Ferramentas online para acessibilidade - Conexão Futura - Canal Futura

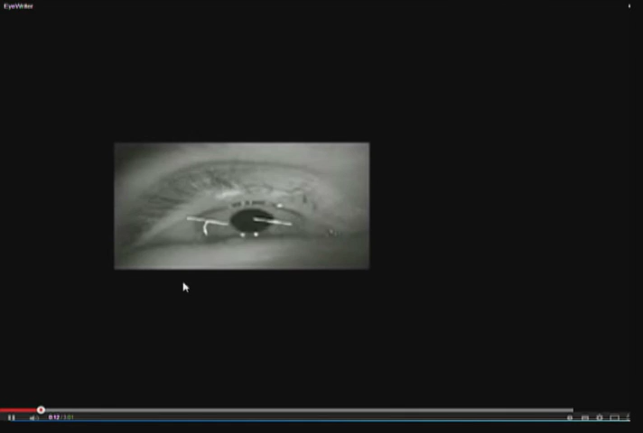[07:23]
essas letras que aparecem foram escritas a partir do movimento dos olhos do usuário,